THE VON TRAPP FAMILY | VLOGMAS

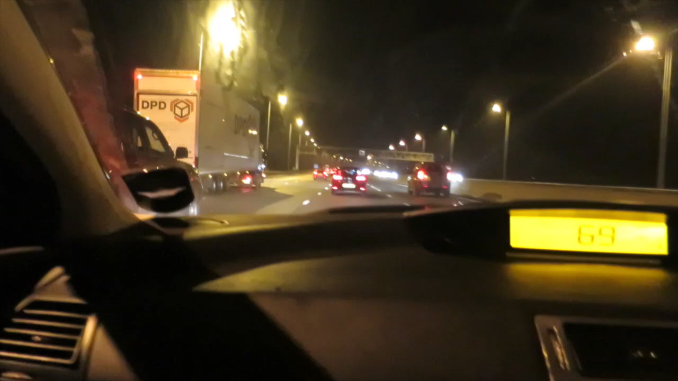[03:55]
We look at the number plate in front of us, which you probably can't see, but that's fine.